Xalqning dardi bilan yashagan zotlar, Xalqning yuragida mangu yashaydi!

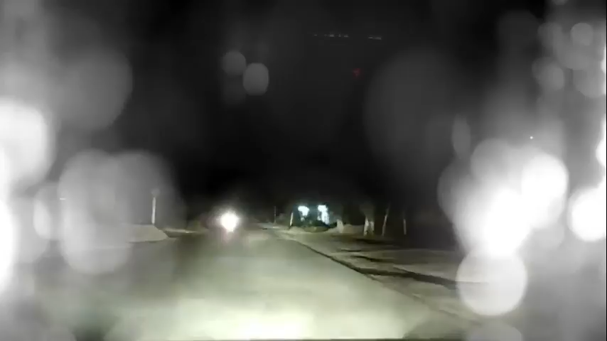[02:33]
Piskent Said Murodali yo'lining 7-chi kilometrida xizmat olib borayotgan qidiruv va surishtiruv bo'yicha inspektori Dilmurod O'rmon Lacetti 2 rusumli 10Z701 UA davlat raqam belgili avtomobilga to'xtash ishorasini beradi.